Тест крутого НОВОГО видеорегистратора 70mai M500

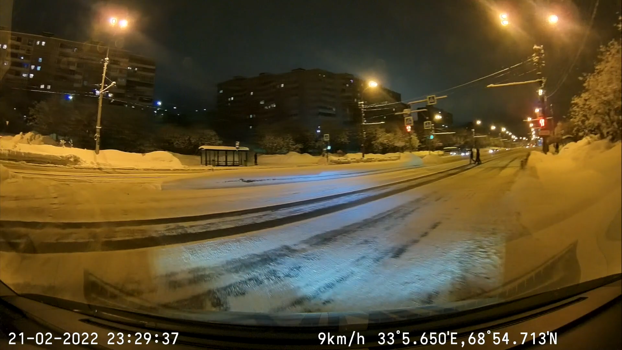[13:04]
широкий динамический диапазон цвета передает достаточно естественно видеокодек который используется для записи h264 что касаемо ребята самой качество записи цвета передаются очень довольно таки правдоподобно без всяких настроек достаточно неплохая четкость но естественно существует при прохождении каких-то встречных скажем так потоков встречных машин но даже если на скорости примерно 60 в городском цикле